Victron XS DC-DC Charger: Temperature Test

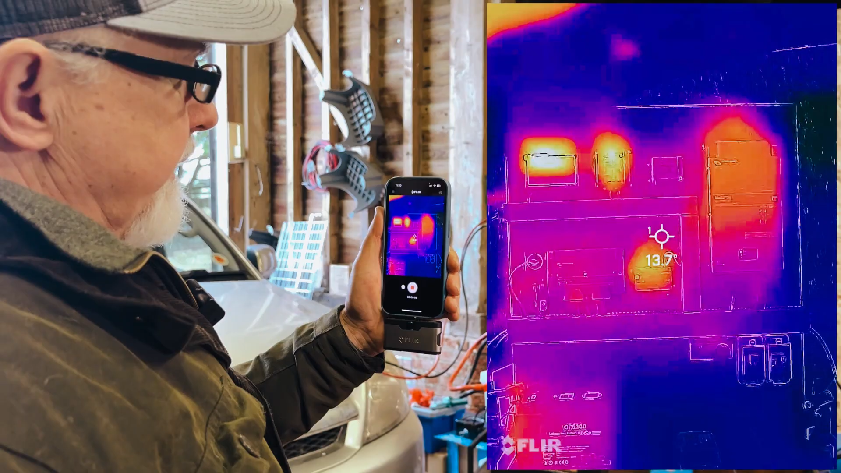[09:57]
This is the image from my FLIR camera.
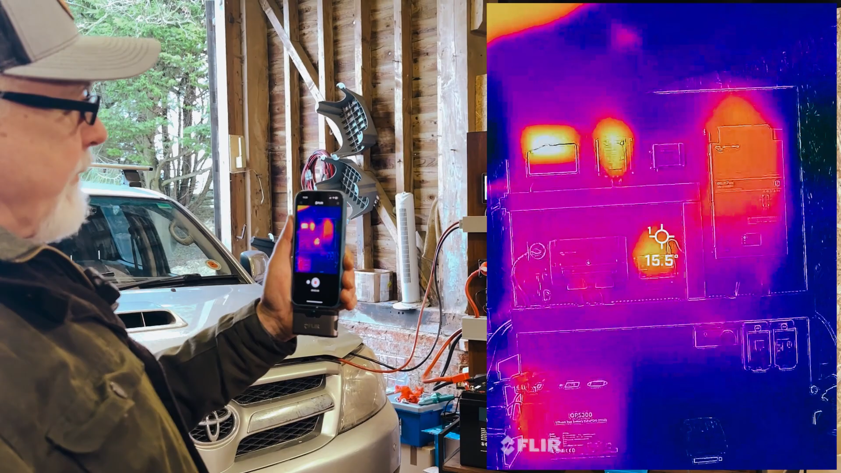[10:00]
See, I've stepped back so you can see the whole board. So there is the DC-DC.
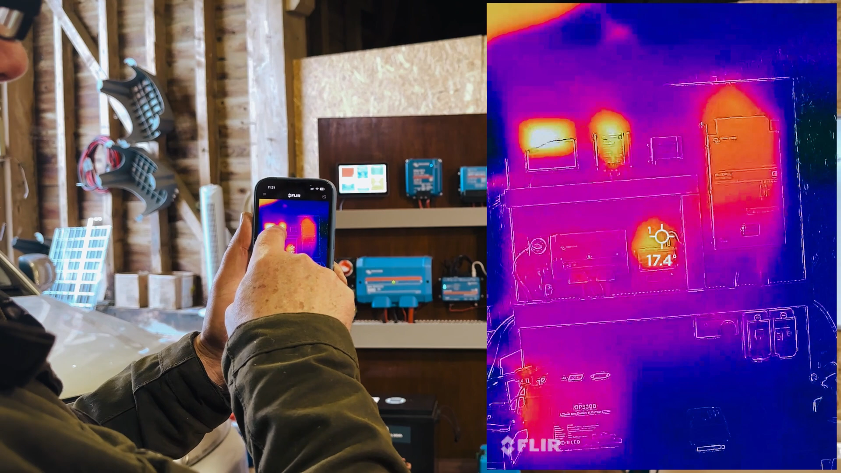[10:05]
That's the Serbo MultiPlus, etc.
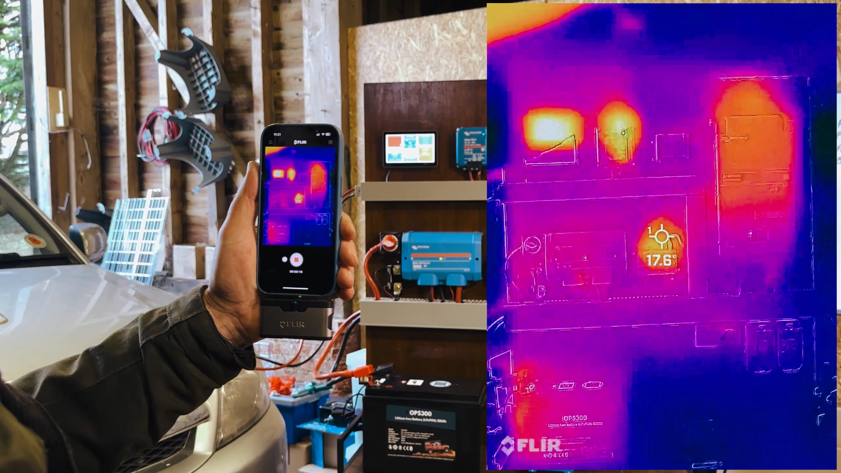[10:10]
So if I come, I'm going to come right up to the XS
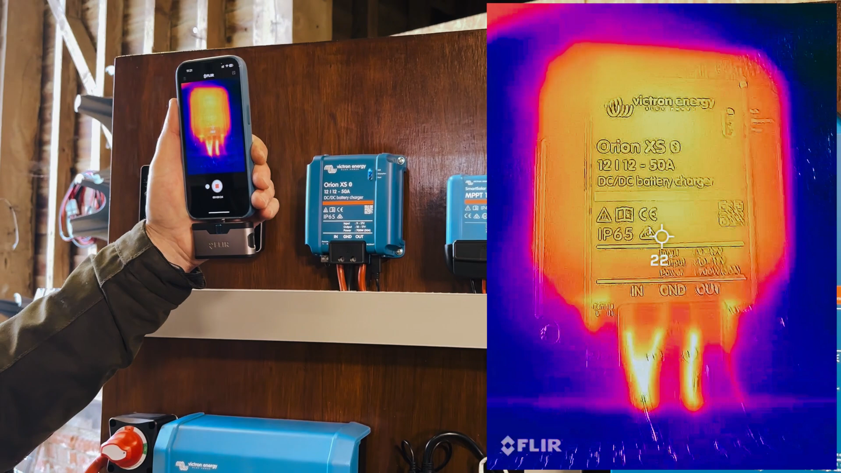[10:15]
and just show you the various temperatures.
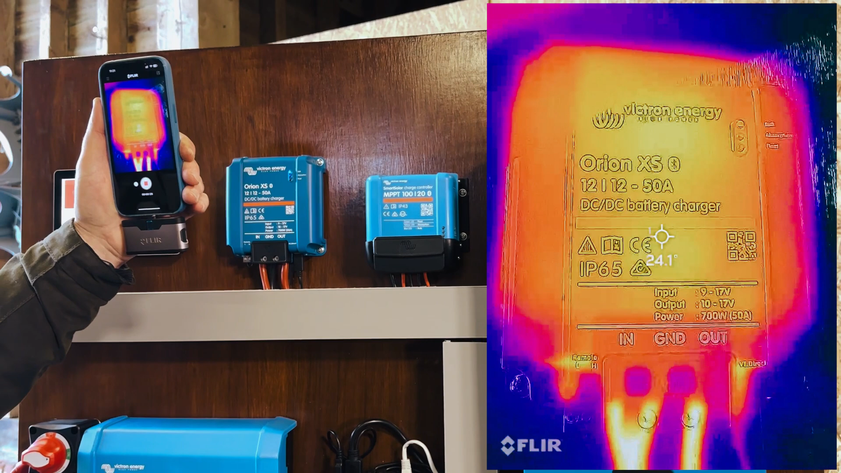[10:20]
So on the unit, we've gone up to 20, about 25, just under 25 is the hottest that I can see.
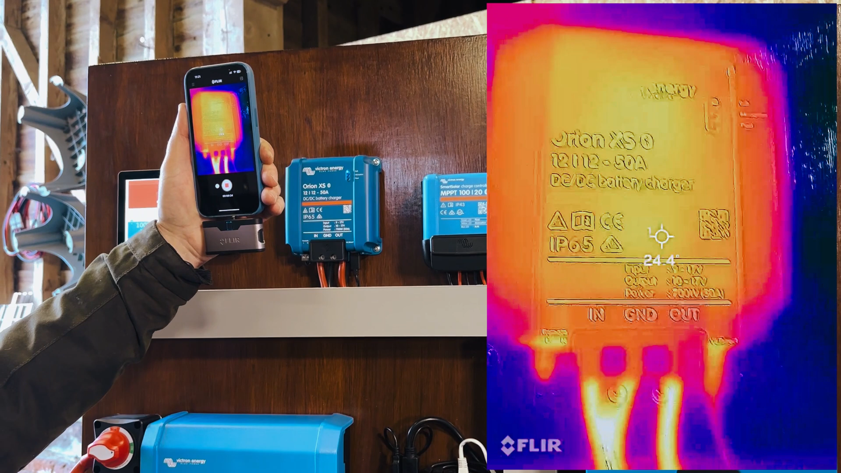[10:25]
If we come down to the actual cables, they go up slightly higher. They're going to about 30 degrees.
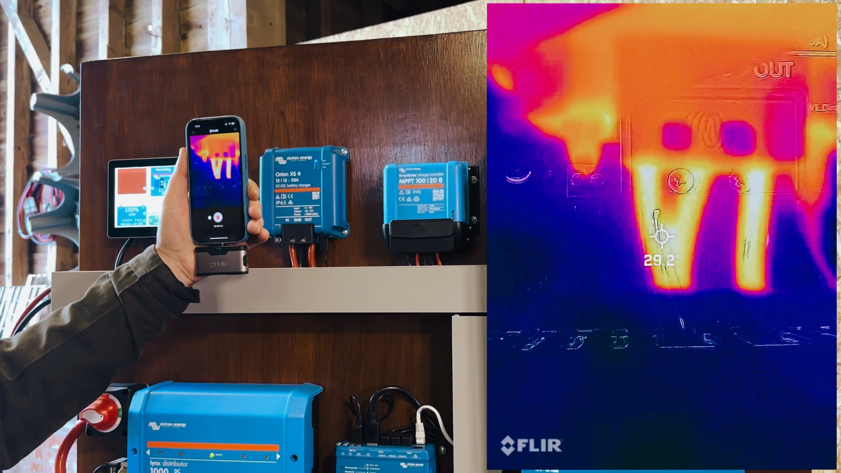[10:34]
So the hottest part of this whole thing are the cables.
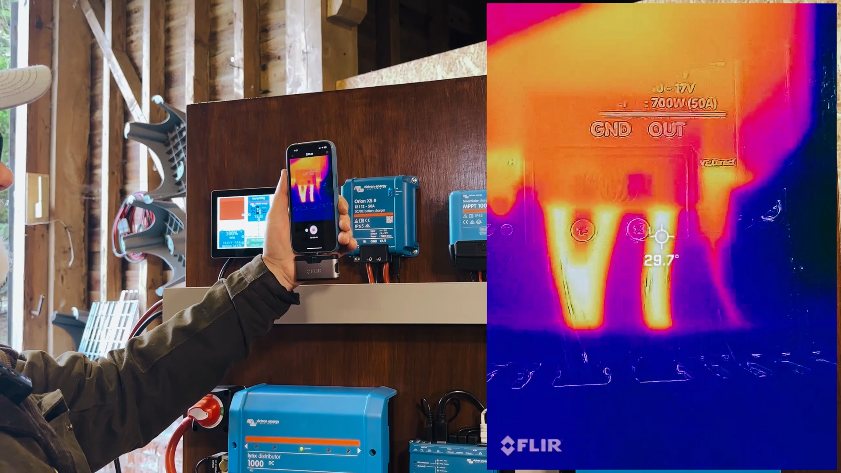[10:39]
Even coming out of the connector there doesn't seem to be that hot.
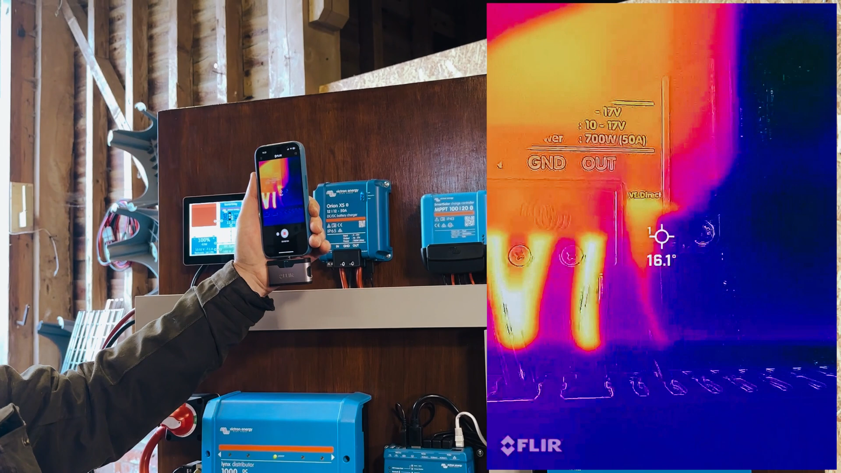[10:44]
The V-Direct cable comes in, it's warmed up a bit there.
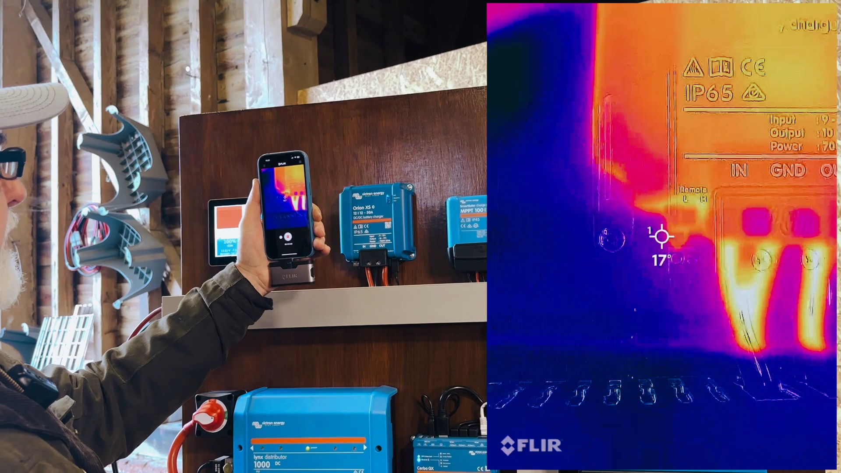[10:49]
But I mean, at this point in time, those sort of temperatures are really nothing.
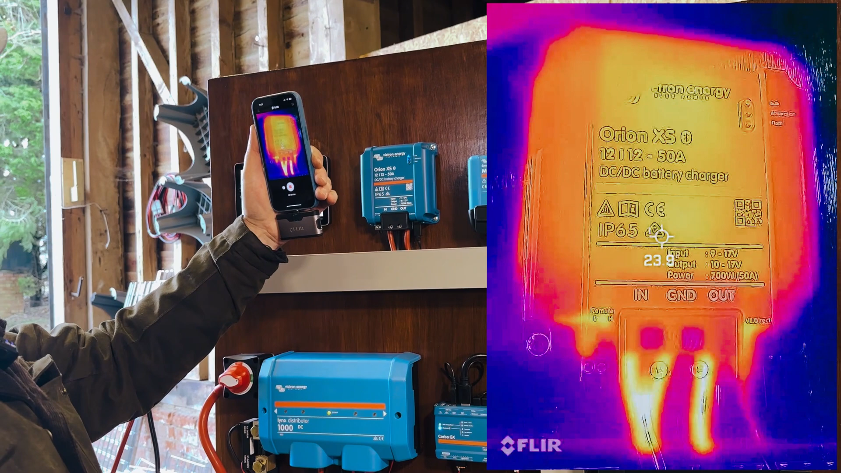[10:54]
But the unit itself, which we were really interested in, 24, just under 25,
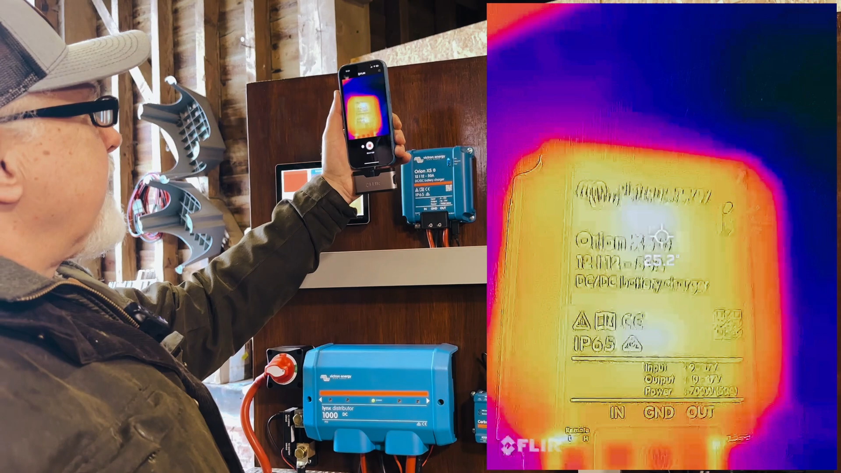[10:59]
if I bring this up here, 20, just over 25, 26.
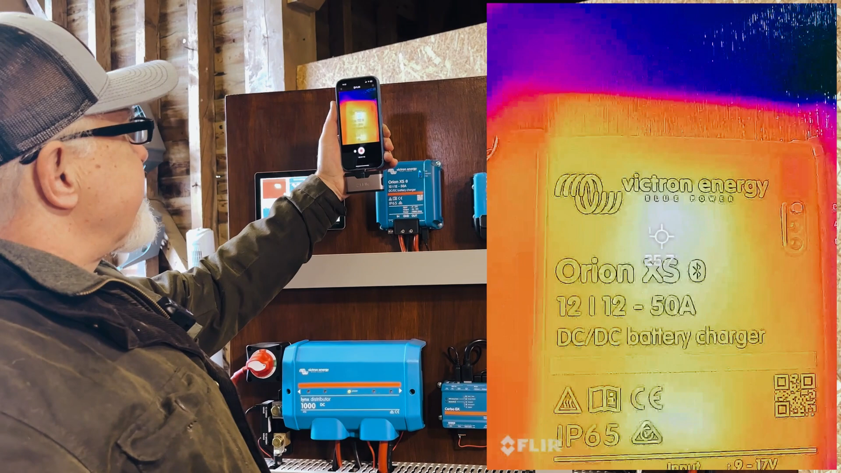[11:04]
That's the, so this seems to be the hottest place here, if I show you with my finger.
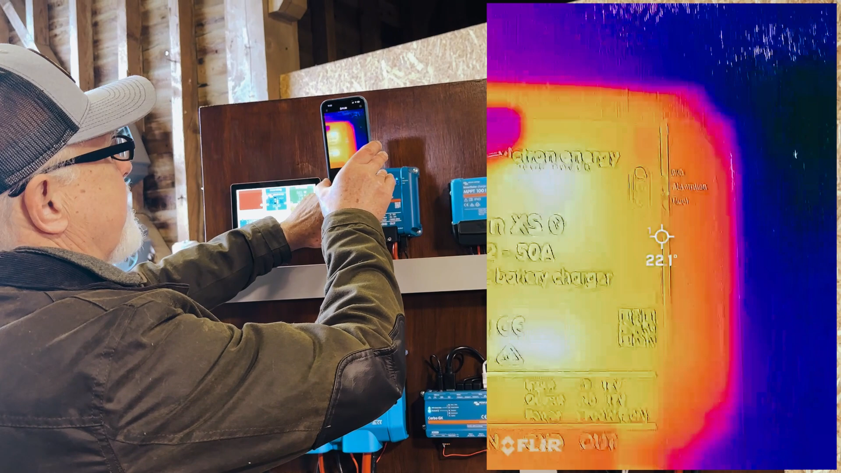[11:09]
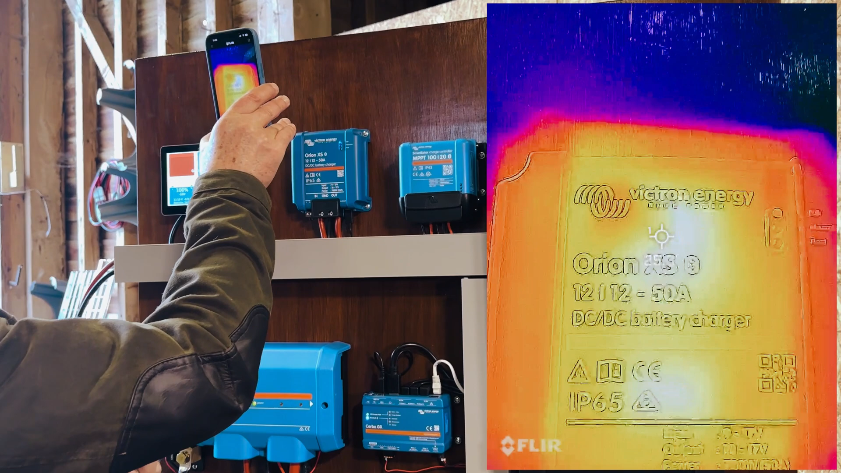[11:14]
And that is only 26 degrees. And this has been running for quite some time now.
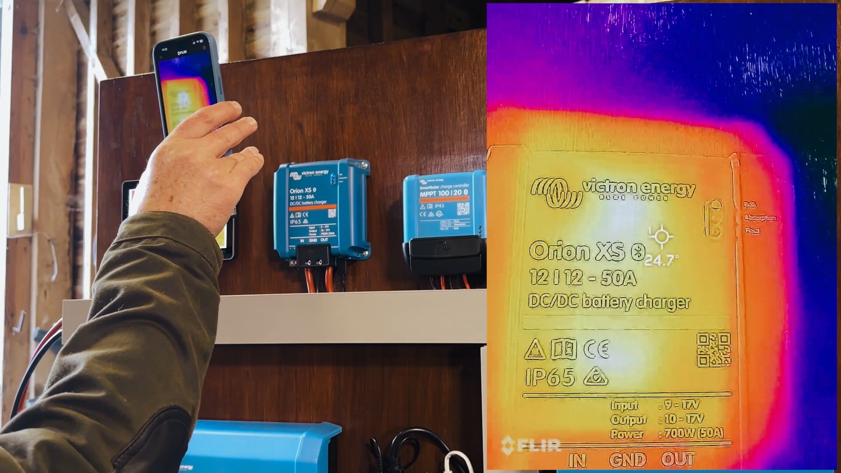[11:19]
So really impressed. I feel it by hand.
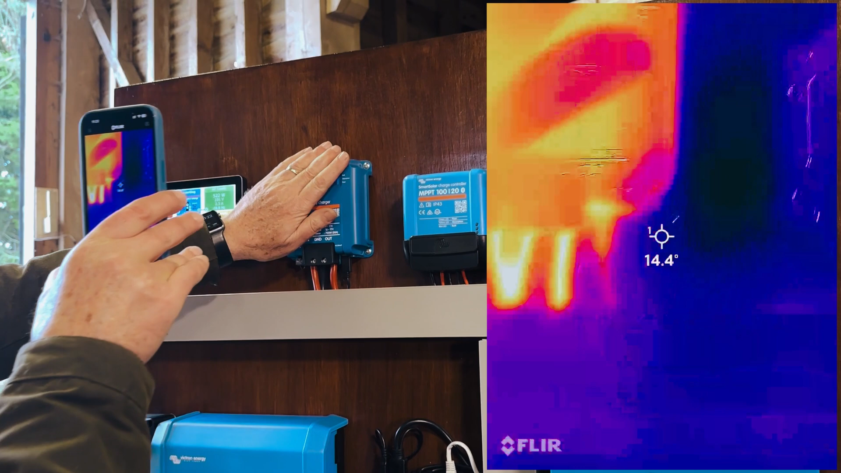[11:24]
It's really, really quite cool.
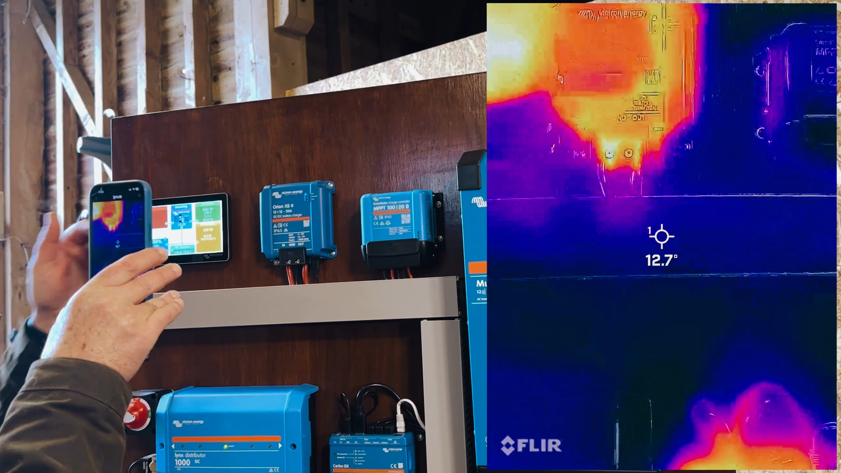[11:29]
You can hardly, I mean, the FLIR camera is telling us more information.